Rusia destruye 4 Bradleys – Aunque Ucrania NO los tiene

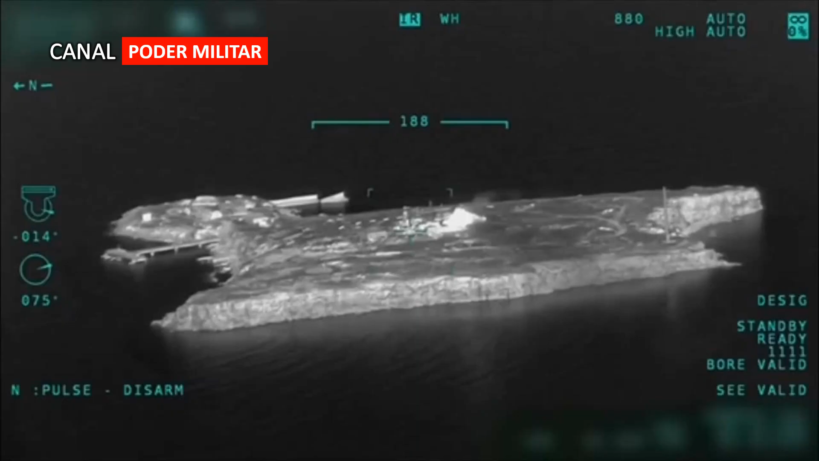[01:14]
o los supuestos intentos de desembarco ucraniano en la isla Serpiente, o el mejor de todos,
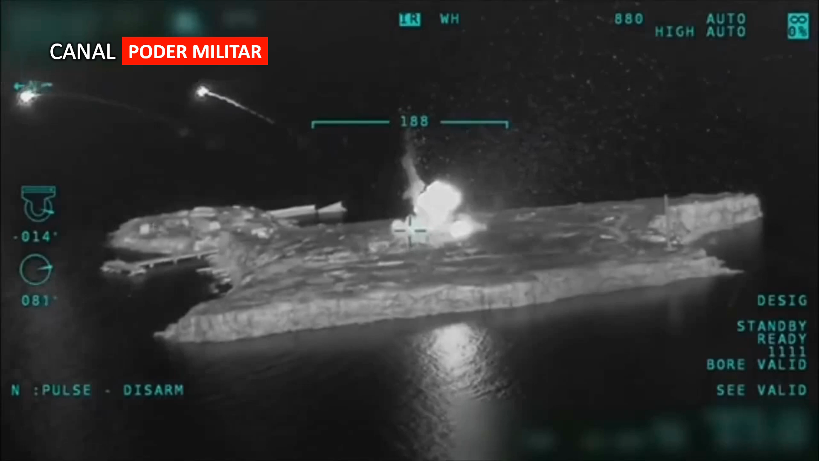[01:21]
la destrucción de dos sistemas Imars en el segundo piso de un edificio de oficinas.